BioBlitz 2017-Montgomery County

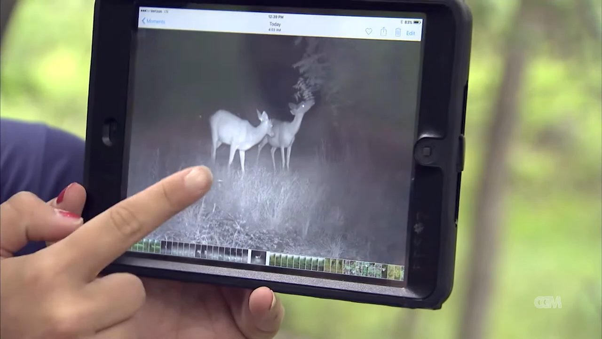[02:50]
So if you guys want to add that to your list, we had a turkey, a fox, white-tailed deer, and a raccoon.